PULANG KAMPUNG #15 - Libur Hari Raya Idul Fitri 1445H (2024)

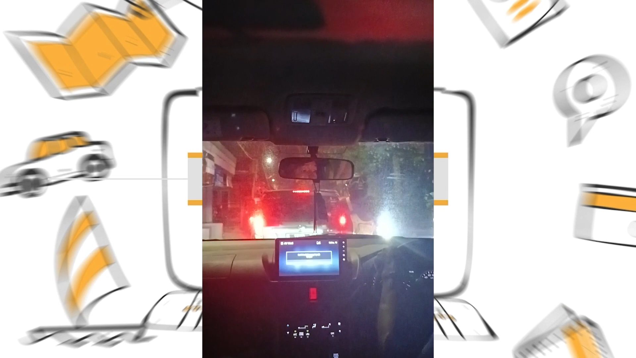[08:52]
Mobil dan motor tuh padat banget di jalanan yang lumayan sempit ini. Jadi kita agak makan waktu di sini sih.